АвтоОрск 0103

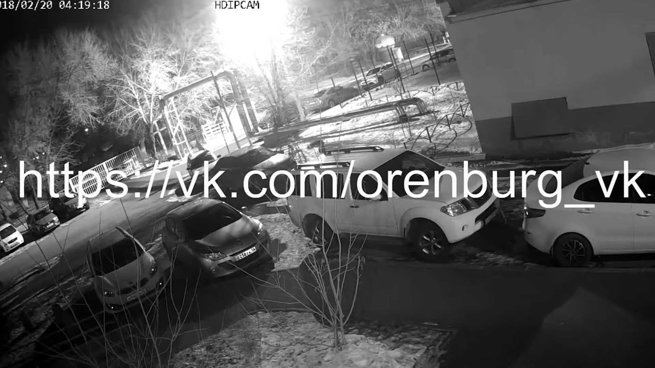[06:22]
По данным МЧС, на место выезжали два боевых расчета, а пострадавших нет. Площадь возгорания – 8 квадратных метров. Официальной информации о причинах произошедшего пока нет. Но судя по видео, если оно действительно относится к данному происшествию, то это, похоже, поджог.